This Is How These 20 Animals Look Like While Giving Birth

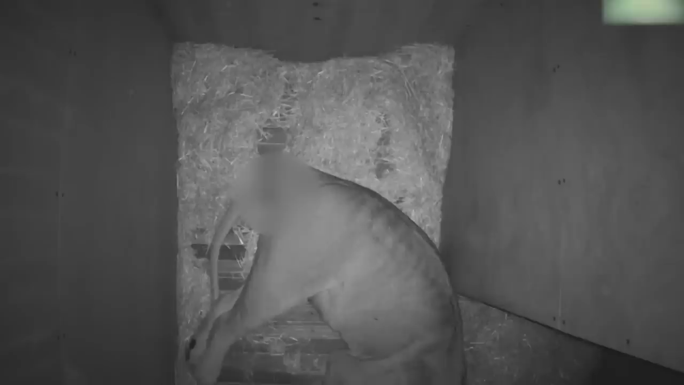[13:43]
She pushes the lion cubs out using her muscles, and then the lioness will cut the umbilical cord with her teeth and clean up the cub.
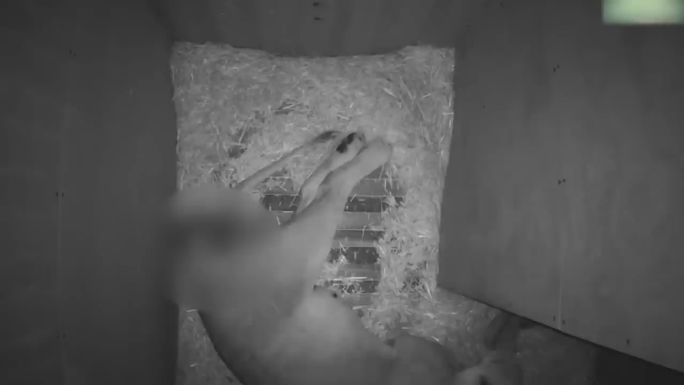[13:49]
A regular litter can be anywhere between one and five lion cubs,
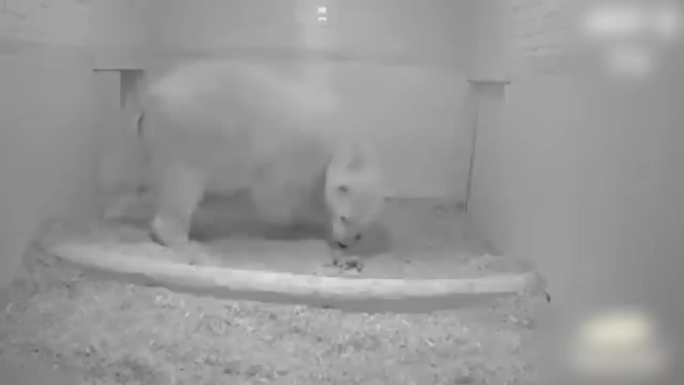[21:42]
This is the best way to keep them safe in many dangers of the surface and freezing weather conditions of their home in the Arctic.
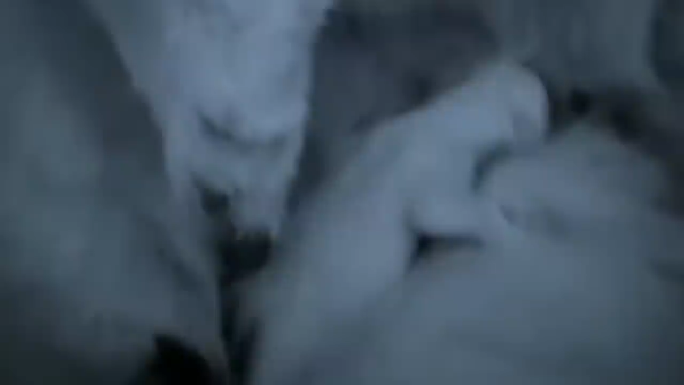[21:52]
The cubs are going to stay underground with their mother for a full three months before they're big enough and strong enough to come to the surface.
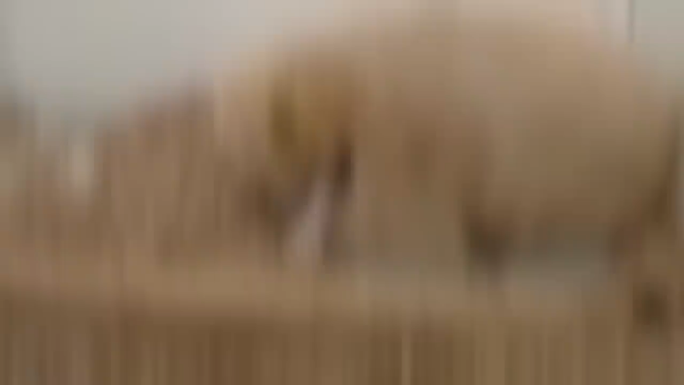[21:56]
During the long and almost completely dark time beneath the Earth, the cubs will feed upon their mother's rich milk,
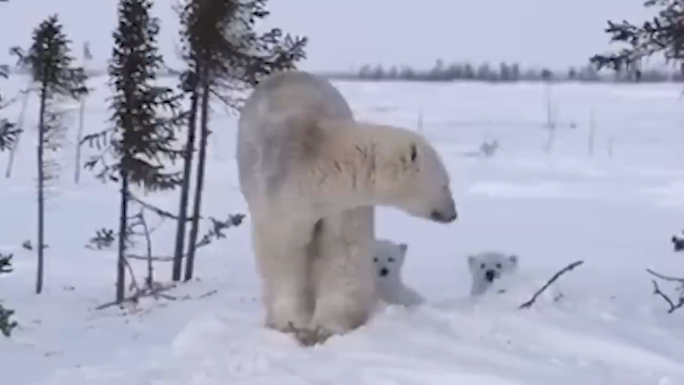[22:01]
they'll get bigger and stronger, and by the time they emerge, they'll likely each weigh about 10 kilos, or 22 pounds. It's a different story for the mother, though. Feeding her offspring for three long months has diminished her to not much more than a bag of bones,
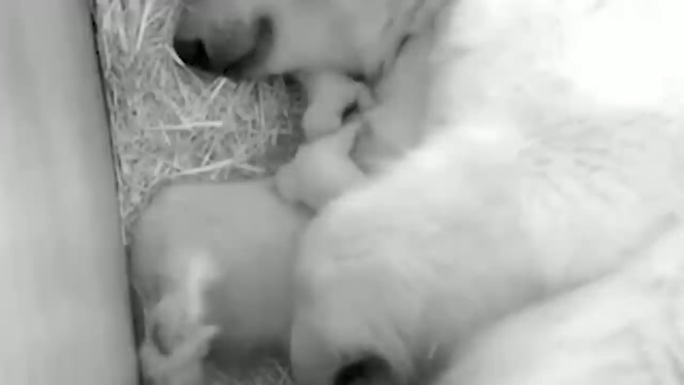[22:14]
and the first thing she needs to do when she comes out of the den is to have a big meal.